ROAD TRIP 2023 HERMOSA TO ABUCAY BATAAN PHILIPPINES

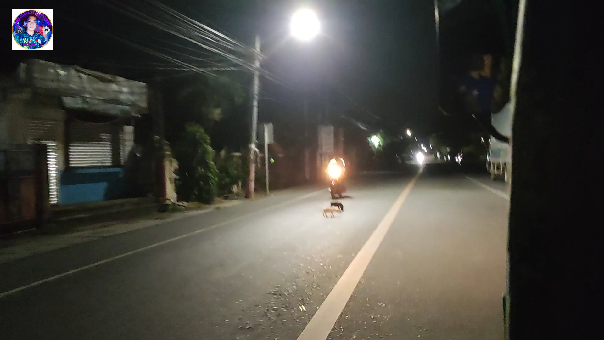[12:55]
Tuta! Delikado kayo sa mga... Delikado kayo sa mga nagmumotor.